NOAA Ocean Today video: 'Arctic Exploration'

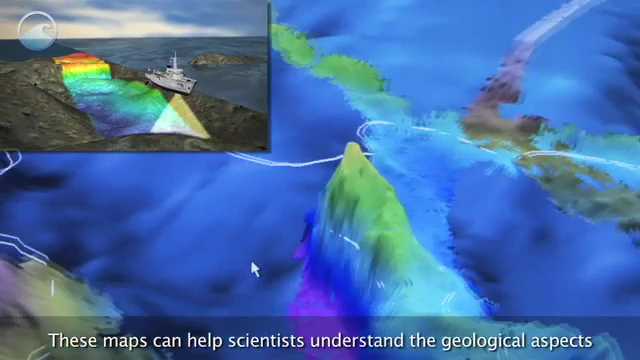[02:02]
These maps can help scientists understand the geological aspects and the climate history of the Arctic.
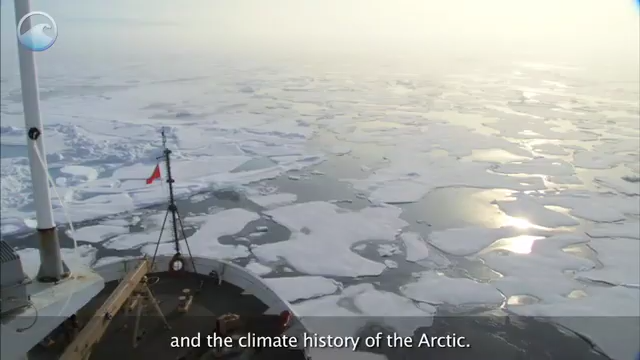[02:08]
This technology also led to the discovery of a new and complex underwater mountain.
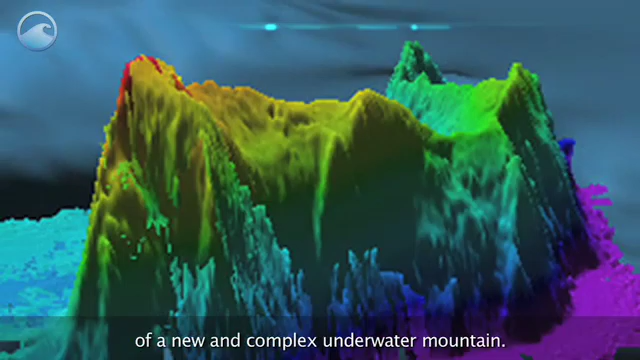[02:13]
The Healy Seamount is a stunning find that rises more than 3,000 meters off the ocean floor.